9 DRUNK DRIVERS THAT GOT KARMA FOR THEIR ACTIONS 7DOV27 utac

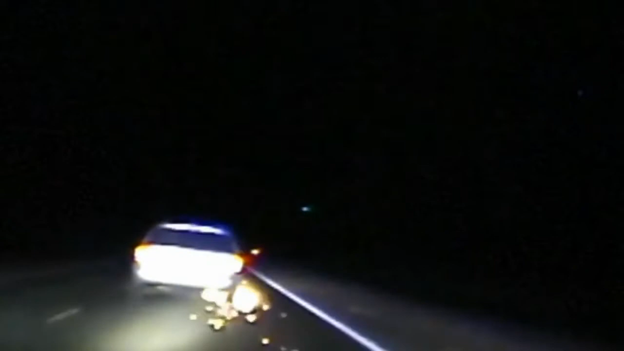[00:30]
now down to 35, 40 miles an hour. Vehicle's going in the ditch, not in the ditch.